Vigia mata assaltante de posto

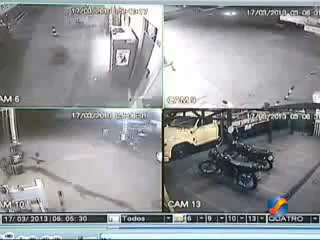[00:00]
As imagens de câmera de segurança do posto de gasolina na BR-060 saída para Guapó registraram o momento em que os dois assaltantes chegam a pé.
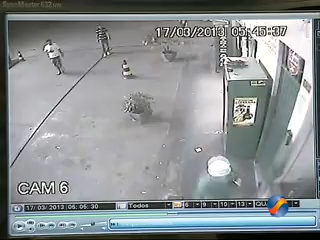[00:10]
O homem de branco armado dá voz de assalto, mas é surpreendido pelo segurança. Os bandidos correm e um deles ainda atira na direção do vigilante. Por outro ângulo, é possível ver quando o funcionário do posto se esconde atrás da bomba de gasolina e dispara várias vezes contra o assaltante.